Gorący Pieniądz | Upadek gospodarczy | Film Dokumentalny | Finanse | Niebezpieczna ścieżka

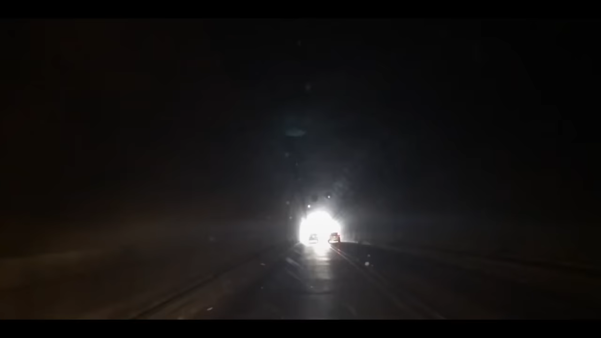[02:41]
Łatwo jest zobaczyć, jak wszystko może się rozpaść. Długie tunele są teraz ciemne jak smoła.